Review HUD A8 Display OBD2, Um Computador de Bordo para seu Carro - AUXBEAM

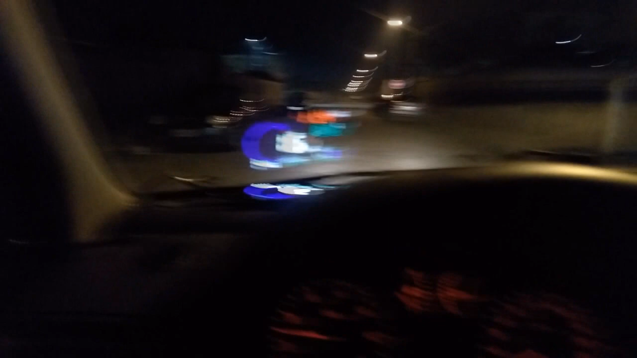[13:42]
marca a temperatura do arrefecimento, temperatura do motor. Cara, que legal. Então, rapaziada, o que vocês acharam aí